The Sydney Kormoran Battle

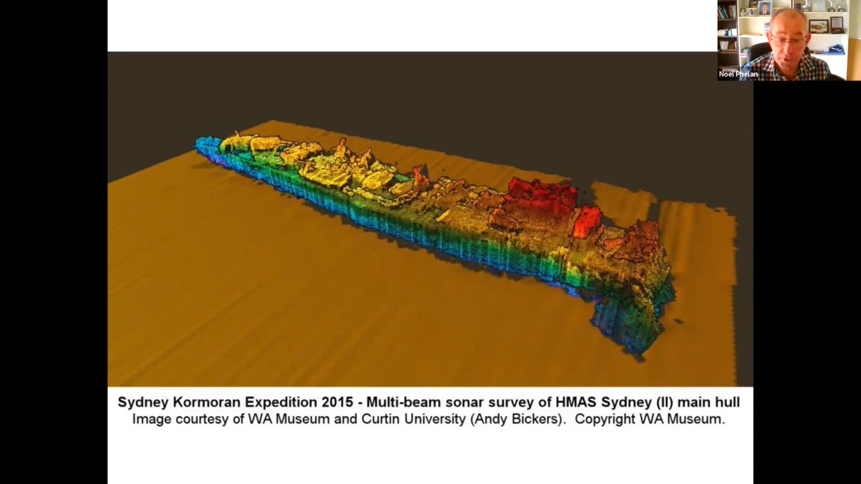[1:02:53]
Later in 2015, another expedition went out using different equipment and created this 3D image of the Sydney Cursey, the museum once again, and Curtin University, spending lots and lots of hours of computer time to produce this. Here we have some photos of the before and after, if you like.